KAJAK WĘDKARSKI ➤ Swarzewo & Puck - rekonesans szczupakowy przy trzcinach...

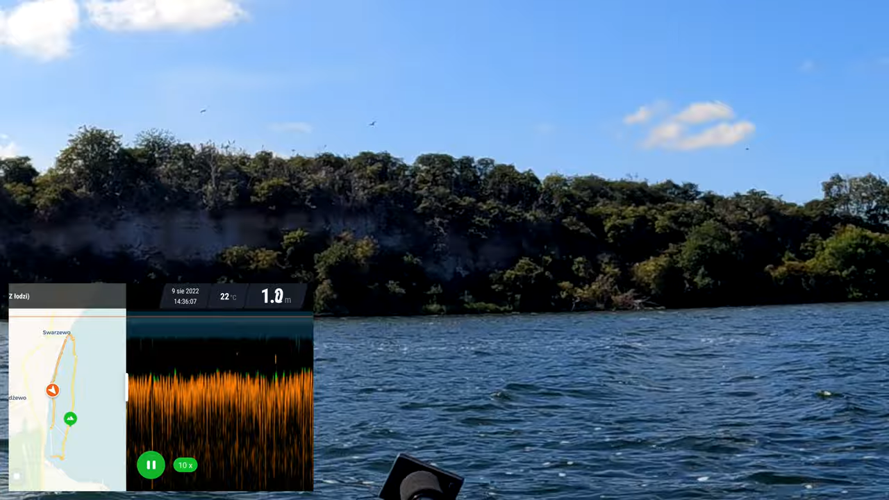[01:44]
Tam mamy te kormorany, to siedlisko kormoranów. Nieco dalej mamy zaraz siatki postawione przez rybaków miejscowych ze Swarzewa.
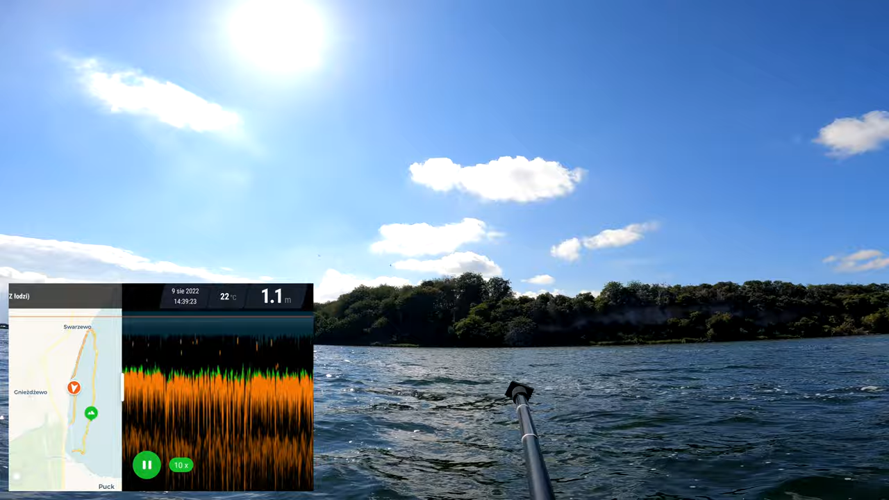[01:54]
On screen: depth 1.1 m
Można by było powiedzieć, że skoro są te siatki tutaj postawione, to oni coś wiedzą. Czyli co, to musi być ryba. No i spróbujemy tutaj trochę popływać.
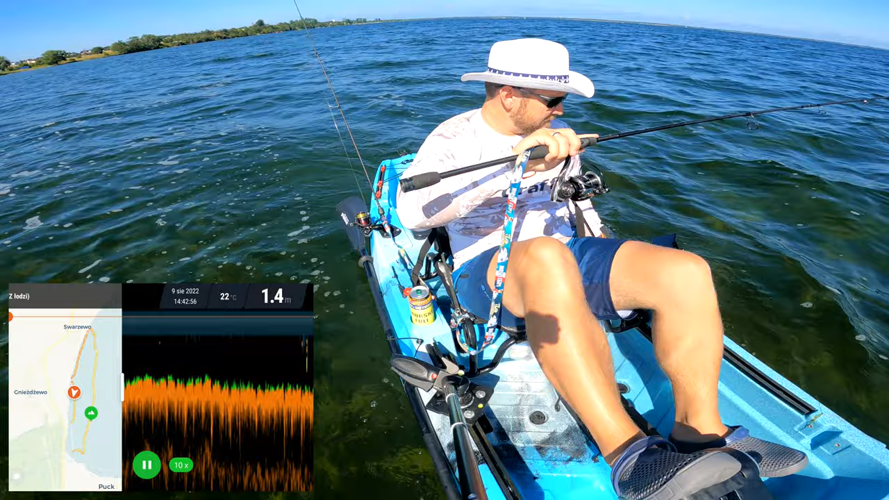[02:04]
On screen: depth 1.4 m, water 22°C
Natomiast szczupak musi tu być, ludzie kochani. Tyle szczupaka żeśmy wrzucili. Jedna rybka się pojawiła. Ludzie kochani, pierwsza rybka, choć to bardziej może jakaś anomalia. Zobaczymy. W tym miejscu, dokładnie dwa lata temu robiliśmy zarybienie z mirem.
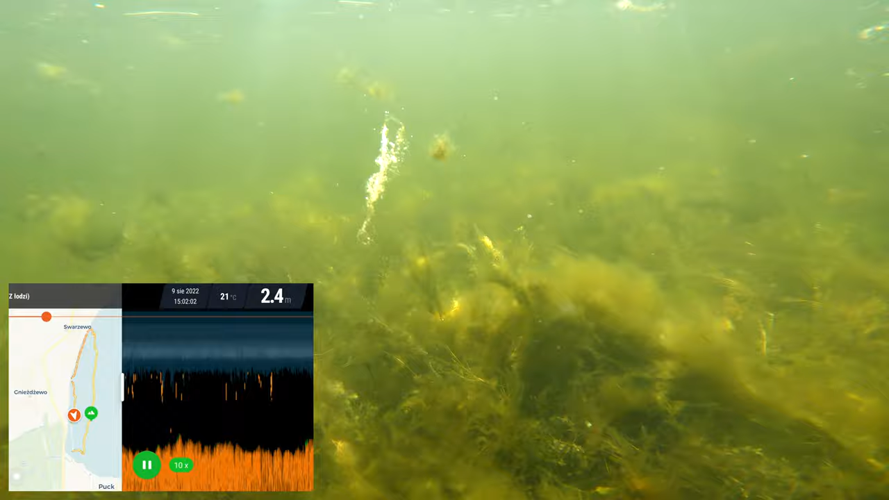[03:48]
On screen: depth 2.4 m, water 21°C
Natomiast problem jest z zimą. Po zimie, na wiosnę tych szczupaków już nie ma.
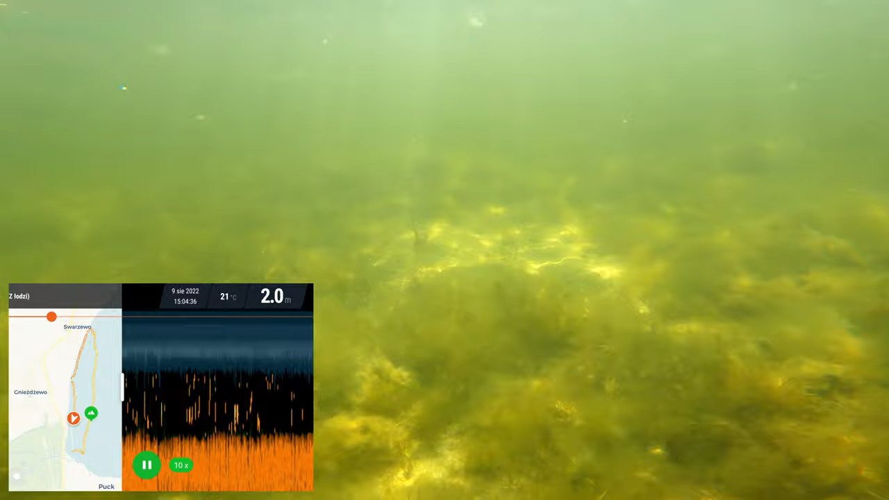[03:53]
On screen: depth 2.0 m, water 21°C
Ok, zakręcam podściny. Zobaczymy, ile damy radę podpłynąć. Jak najbliżej spróbuję. Natomiast już widzę, że jest 1,5 m.
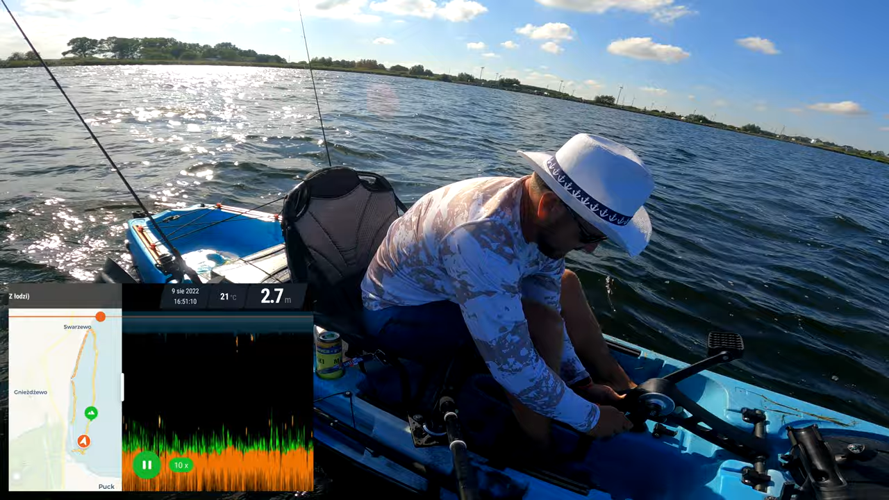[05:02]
On screen: depth 2.7 m, water 21°C
Ostatni raz uczyścić naszą śrubę okrętową. No, tak to wygląda.
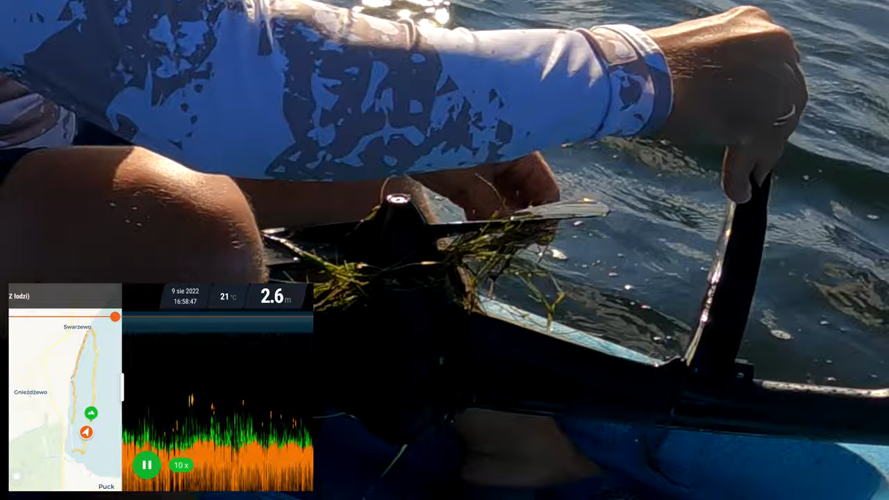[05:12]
On screen: water 21°C
No i potem spływamy stąd na nieco dalszą wodę. Głębszą może troszeczkę. Tu jest metr. I tak udało mi się troszeczkę odpłynąć od tego najgorszego.
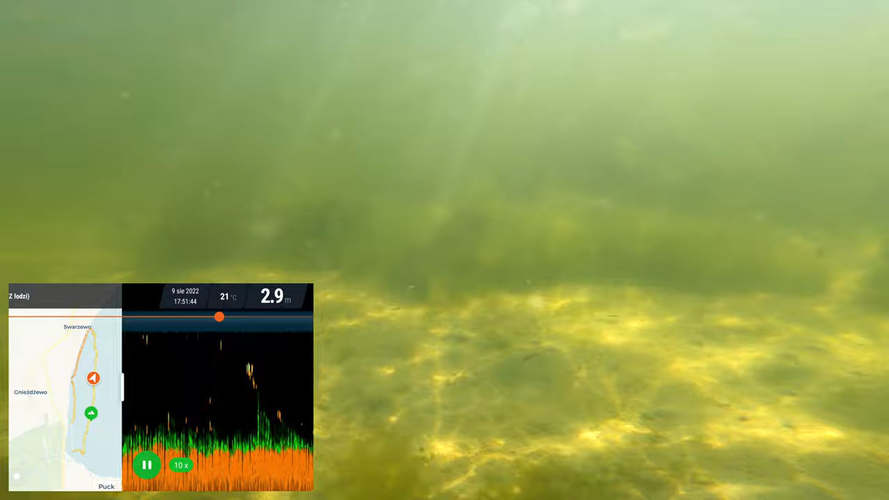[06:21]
On screen: depth 2.9 m, water 21°C
No ale to widzicie. Dobra, słuchajcie, małe takie podsumowanie. Zatrzymałem się na chwilkę, bo tutaj coś jakby było. Coś się tutaj dzieje, jakieś brania się pojawiły. Natomiast ten podwodny świat myślę, że bardzo fajny. Bardzo tutaj dużo jest tego wszystkiego.